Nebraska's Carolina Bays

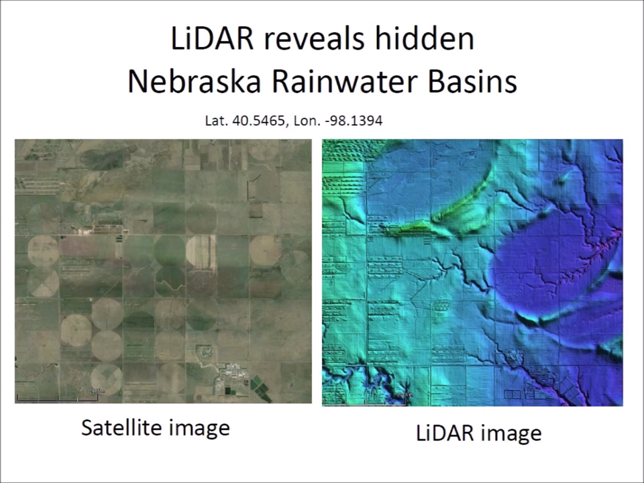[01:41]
The LiDAR image of the same area on the right reveals elliptical depressions known as Nebraska Rainwater Basins that occur south of the Platte River on the Loess-covered landscape. In 2001,
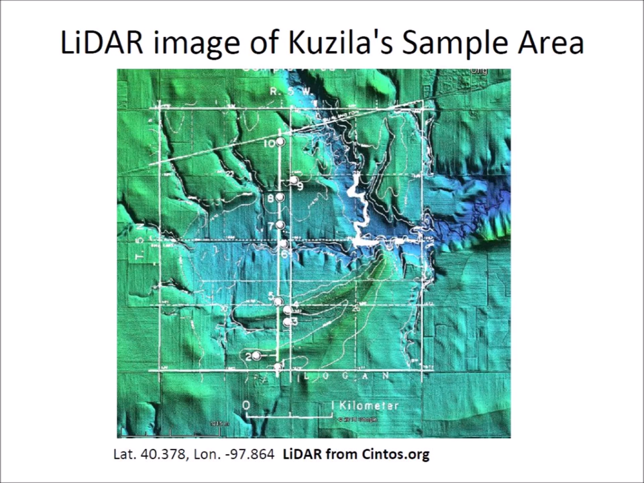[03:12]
This image overlays Kuzila's line drawing on the LiDAR image showing the locations of ten test holes. The features from 1994 correlate well with the 2018 LiDAR image. Kuzila found that the modern basin landscape resulted from the deposition of 2.5 to 8 meters of lowest on an older basin landscape.
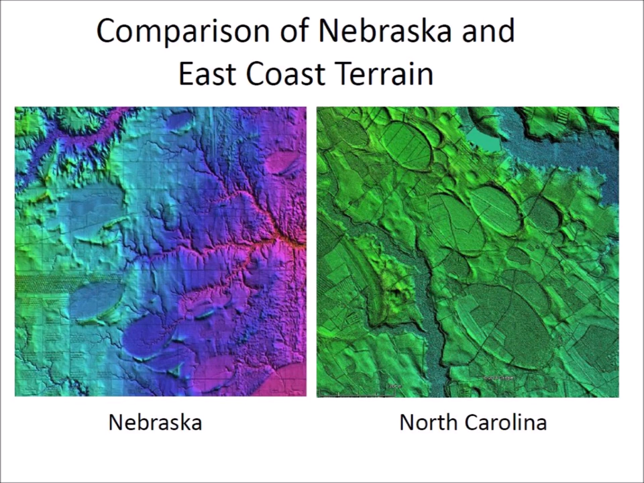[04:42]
above sea level and within 100 kilometers from the Atlantic coastline. The images show that the Nebraska basins have been subjected to greater erosion than the bays in North Carolina. Since ellipses are conic sections, the precise elliptical geometry of these geological features is a good clue that the Carolina Bays and the Nebraska Rainwater Basins originated as inclined conical cavities. The width-to-length ratios of these particular ellipses correspond to cones inclined at 43 and 39 degrees. The Glacier Ice Impact Hypothesis proposes that an impact on the Laurentide Ice Sheet ejected ice